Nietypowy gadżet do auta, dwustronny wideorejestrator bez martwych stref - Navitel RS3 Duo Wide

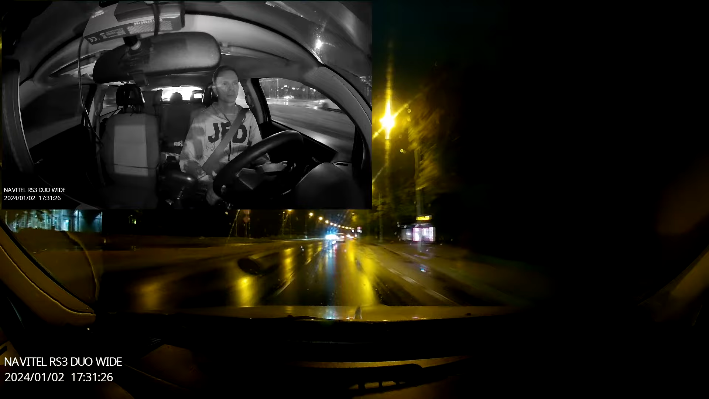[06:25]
Natomiast generalnie ta widoczność po bokach jest naprawdę dobra.
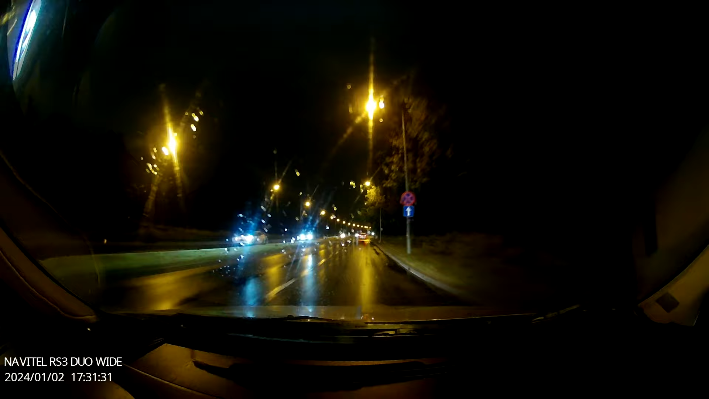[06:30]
Gdybyśmy mieli sytuację, że ktoś na przykład wymusi pierwszeństwo, wjedzie nam przykładowo w bok auta, czy przytrze nasz samochód, no to wtedy powinno się to całkiem dobrze zarejestrować. Dlatego pomimo wyższej ceny kamery, mam tutaj ciekawy system, który w praktyce sprawdza się nieźle. Co do jazdy po zmroku, kamera rejestrująca obraz do przodu nagrywa cały czas w kolorze, jakość obrazu jest naprawdę dobra, natomiast kamera patrząca do wnętrza pojazdu, jak mogliście zauważyć, rejestruje już obraz taki bardziej w czerni i bieli,